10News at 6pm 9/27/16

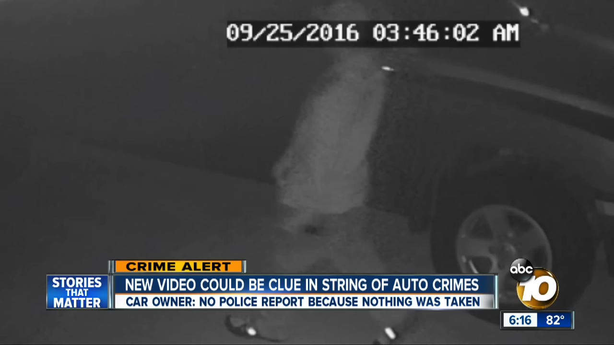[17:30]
Surveillance video from a neighbor's house just before 4 that same morning shows a man possibly holding that flashlight as he tries to open an SUV door. And it makes you more aware of your surroundings. The image alarming neighbors and also giving them hope.